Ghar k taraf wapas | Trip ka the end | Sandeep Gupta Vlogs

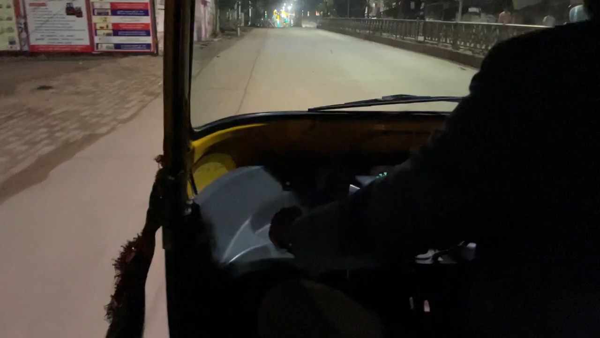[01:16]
वैसे, और लगभग 3 किलोमीटर जैसा है।
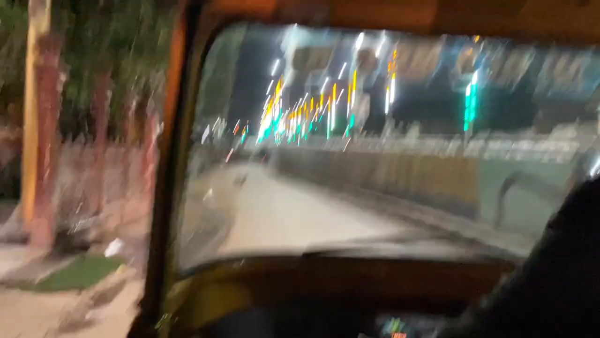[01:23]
तो फ्रेंड्स ये आप देख सकते हैं जो ओवरब्रिज है, लास्ट टाइम जब आया था मैं ये ओवरब्रिज नहीं बनी थी, तब ये नीचे से नीचे से लाते थे, अभी ये ओवरब्रिज बन चुकी है।